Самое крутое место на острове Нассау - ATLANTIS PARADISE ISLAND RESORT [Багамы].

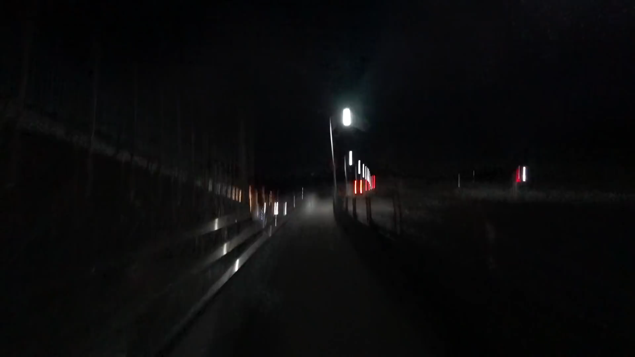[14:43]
Хрен там, я заберусь на этот мост, на такой велосипеде. Будет весело спускаться.